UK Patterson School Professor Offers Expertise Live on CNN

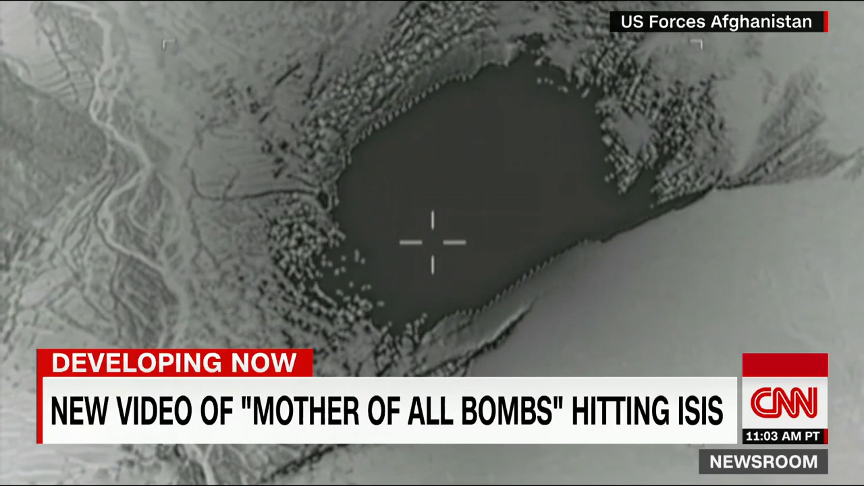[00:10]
You see these pictures, grainy black and white video here. This actually shows the moment of impact as this massive so-called mother of all bombs exploded over ISIS tunnels. We're told this 10-ton smart bomb killed at least 36 ISIS fighters, also significant that this is the first time the U.S. military has used this powerful weapon on the battlefield.
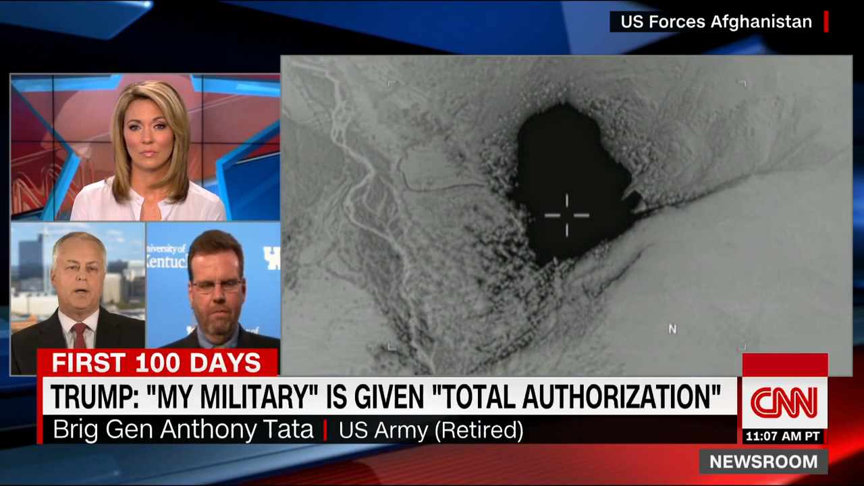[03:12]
And so, commander's intent is to kill the enemy, kill ISIS. And what you've got here is a known trail between Pakistan and Afghanistan.